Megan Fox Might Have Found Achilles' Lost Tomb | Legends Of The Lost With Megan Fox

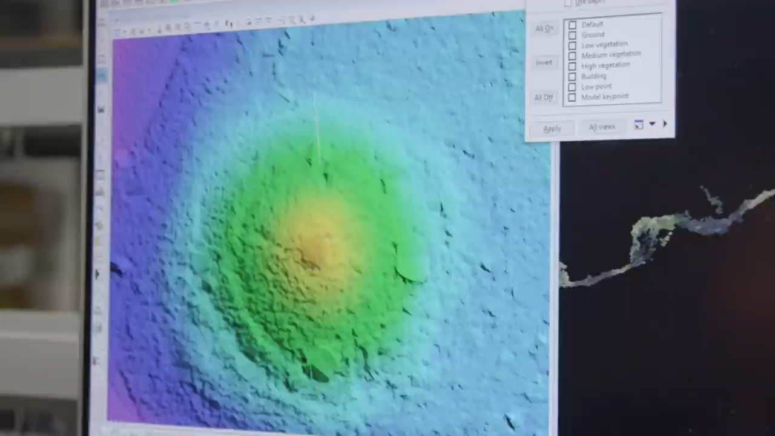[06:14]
But if you pull a good cross section, you can see that we do have one area here where there definitely is some kind of a shelf.
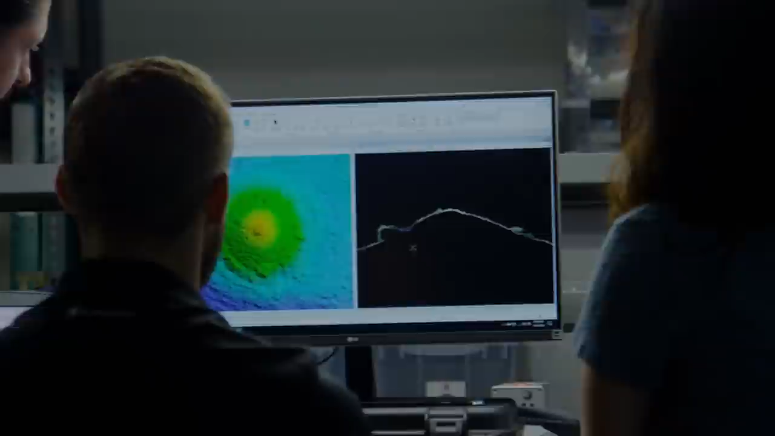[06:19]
To me, that's an obvious anomaly. Okay.
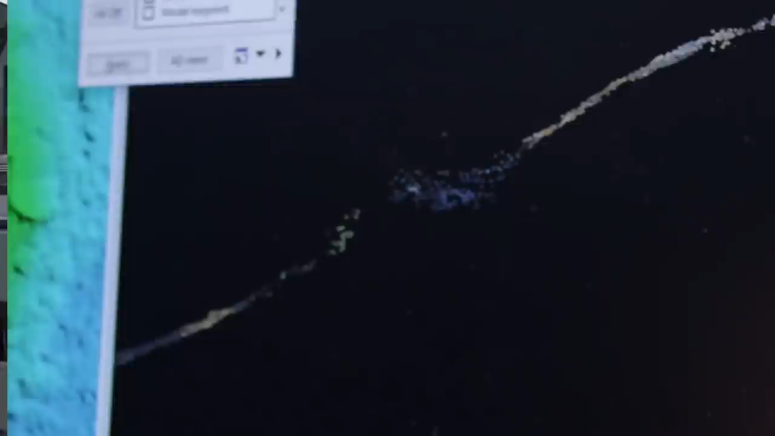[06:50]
We do it with on that, whatever that shelf is. The opening is 20 feet, about the width of a two-car garage.